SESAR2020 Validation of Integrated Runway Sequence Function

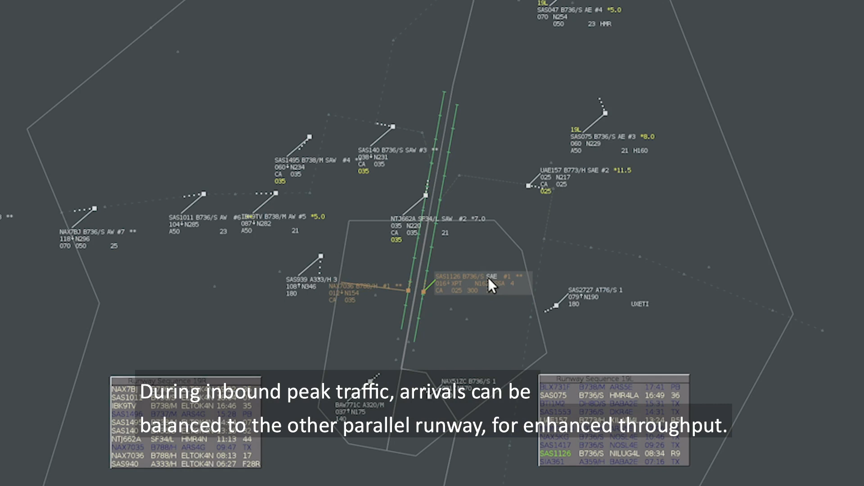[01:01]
During inbound peak traffic, arrivals can be balanced to the other parallel runway for enhanced throughput.
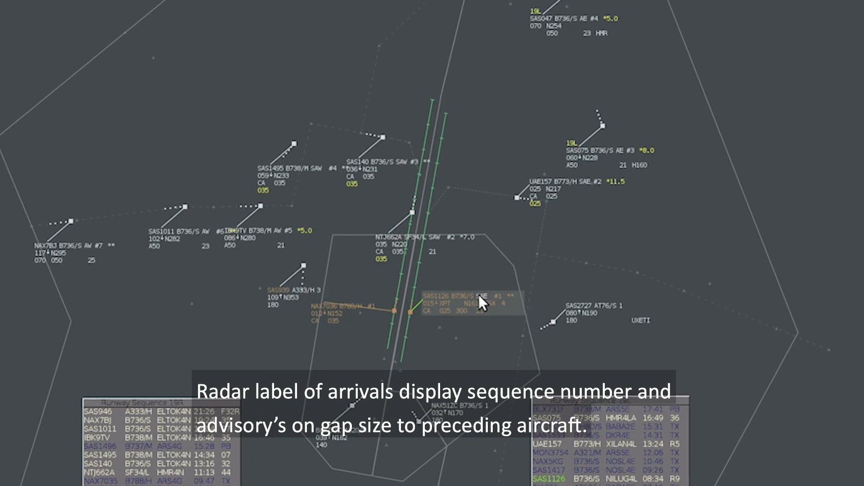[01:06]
Radar label of arrivals display sequence number and advisories on gap size to preceding aircraft.